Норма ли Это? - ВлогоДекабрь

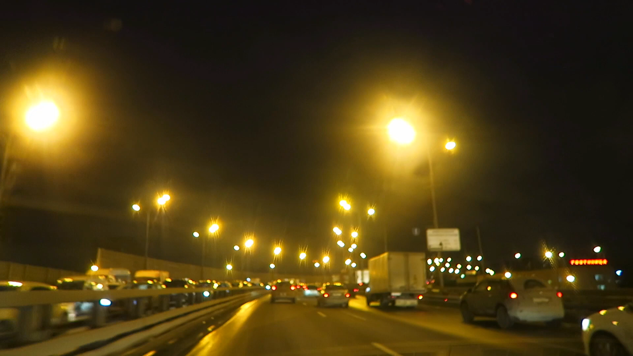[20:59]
Йоу Йоу Вот так Давно Я в пробках Не ездил Вот только выехали Из Леффортовского Туннеля Все было В пробении Или как я пробки Называю Идеальная